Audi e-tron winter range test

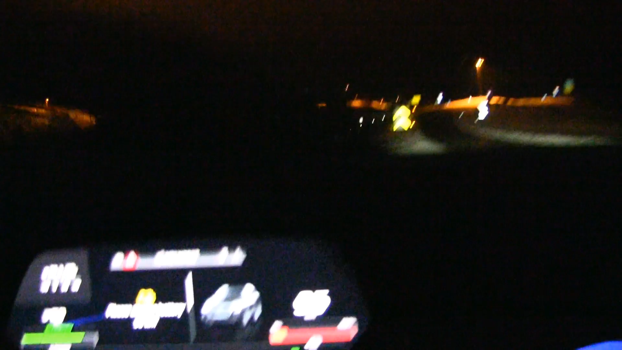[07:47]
battery warning at 50 kilometers left there was actually another warning at 100 kilometers